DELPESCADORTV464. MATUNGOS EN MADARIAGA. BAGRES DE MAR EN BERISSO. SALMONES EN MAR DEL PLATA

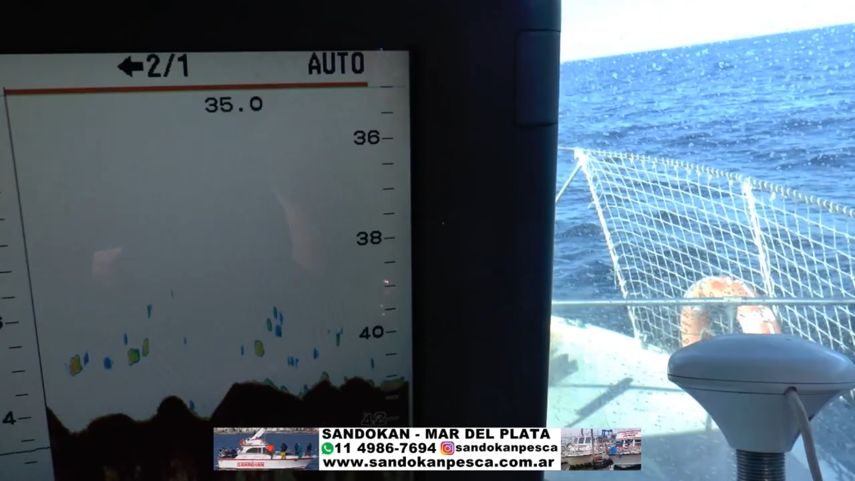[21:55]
las marquitas en la sonda. Bueno, a ver, este es el pescado, la parte del fondo.
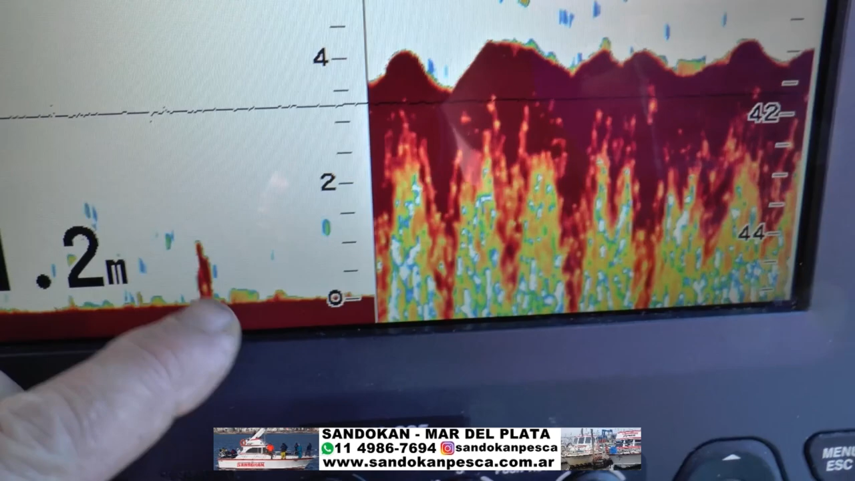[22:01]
Acá estamos a 40 metros.
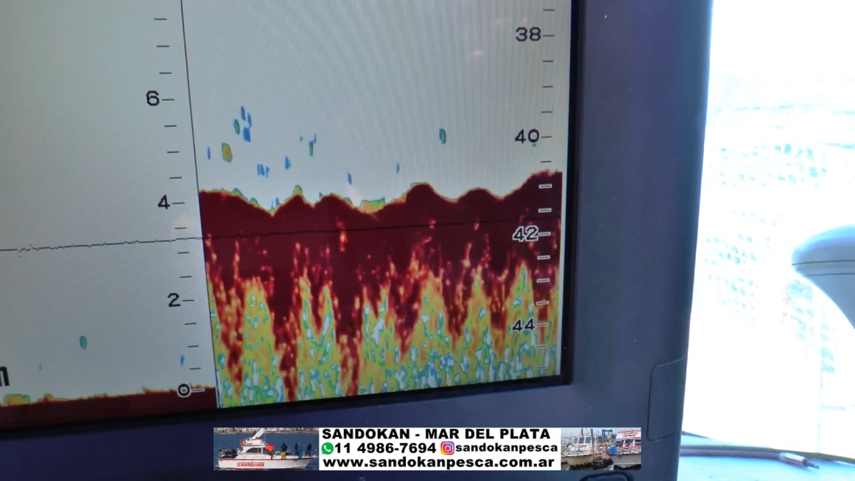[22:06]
Y van pasando, ¿eh? Ahí termina de pasar, que viene a ser esto.
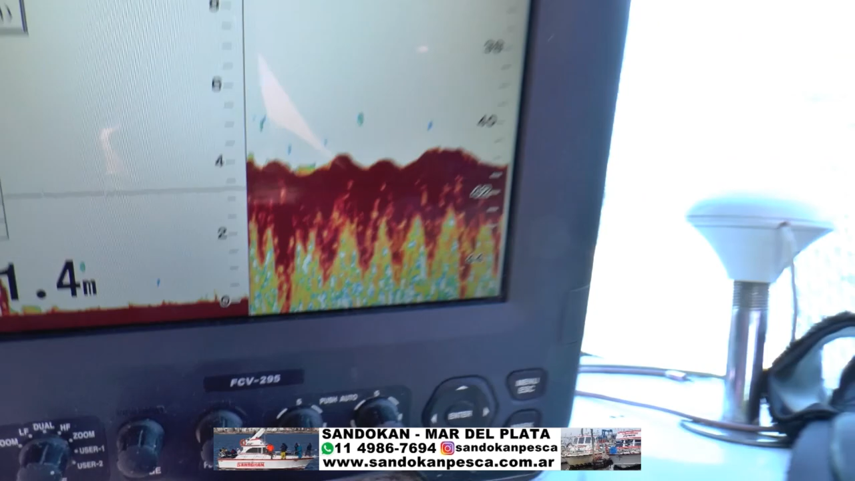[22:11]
Y los resultados están acá atrás.